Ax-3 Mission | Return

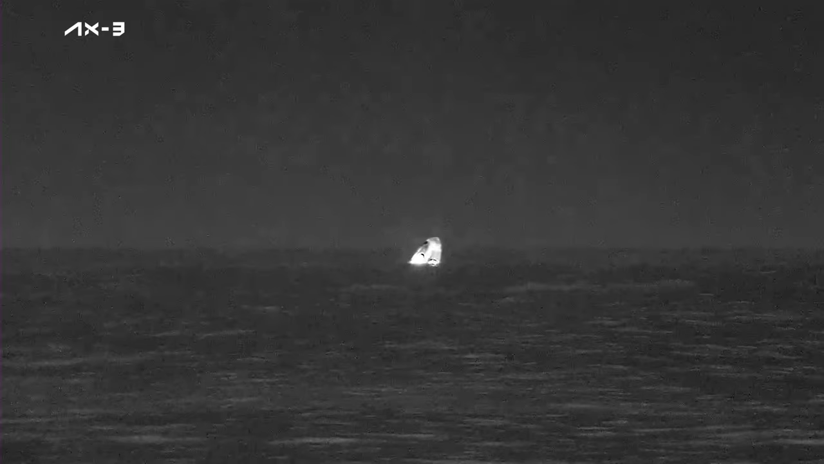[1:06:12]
As you can see on your screen, we have visual confirmation of splashdown of the Dragon spacecraft. Dragon Freedom has returned home with the AX-3 crew.
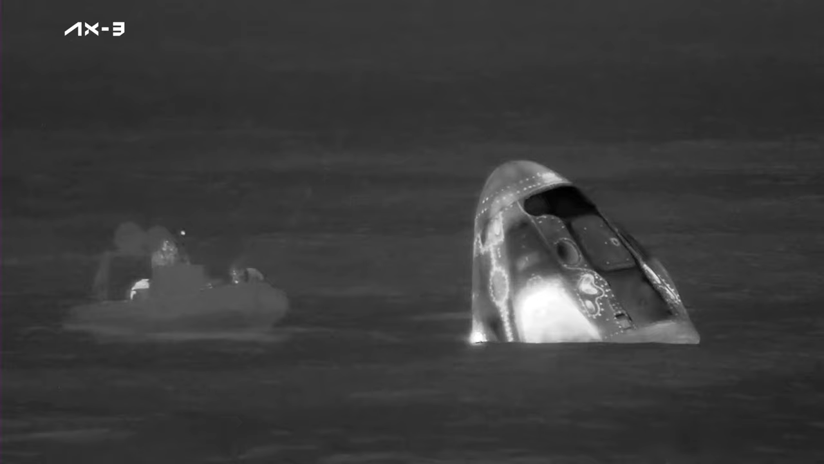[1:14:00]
And again, what you're seeing here is a live view of the AX-3 crew inside of Dragon Freedom, now splashed down on Earth.
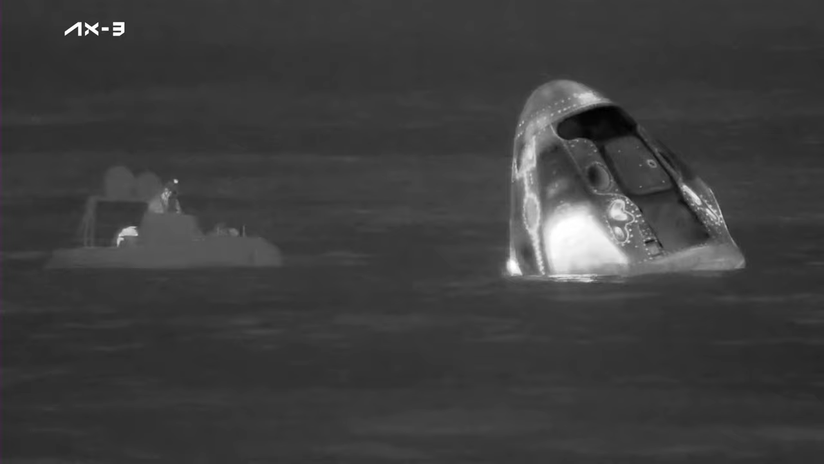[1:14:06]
The recovery team is performing their recovery operations.
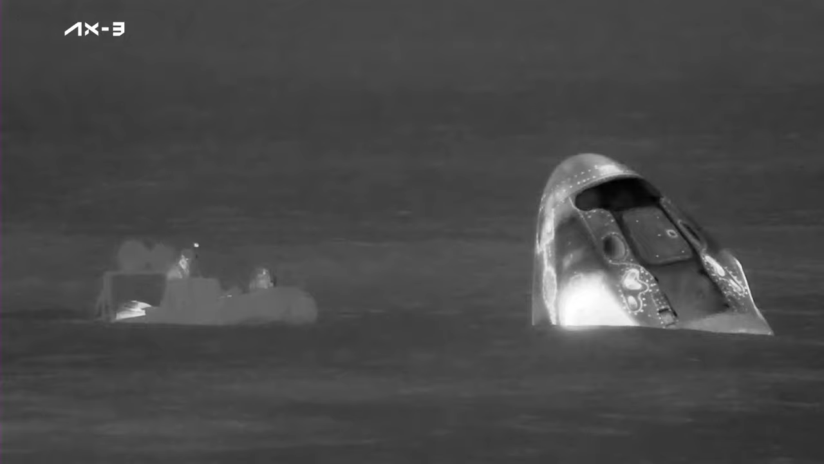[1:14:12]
Again, just waiting for them to perform some safety checks.
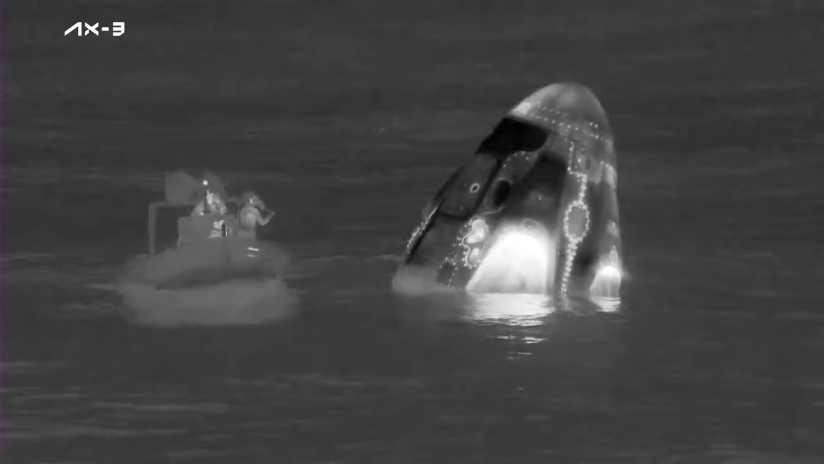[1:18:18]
There you can see on your screen that the recovery crew member there is doing some checks, some ordnance and hypergol checks at the moment.
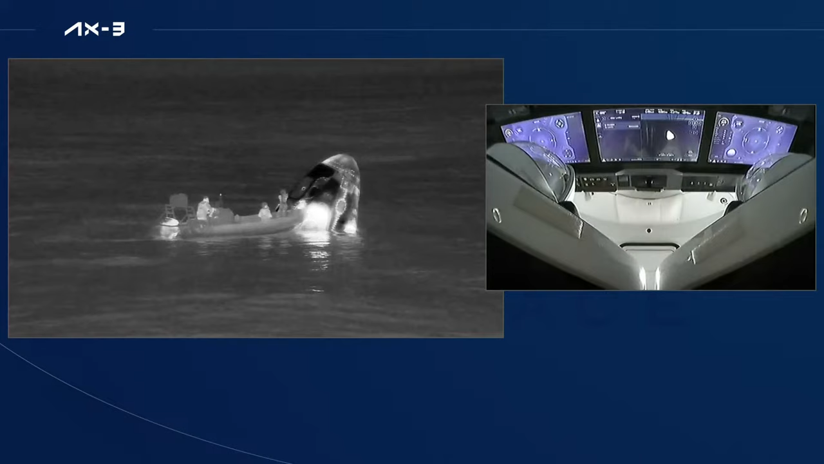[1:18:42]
Shannon is making its way to the recovery zone here, but these fast boats, and we did see a jet ski also with the crew, make their way a little bit faster and get the recovery process started sooner until the recovery vessel makes its way to the landing zone.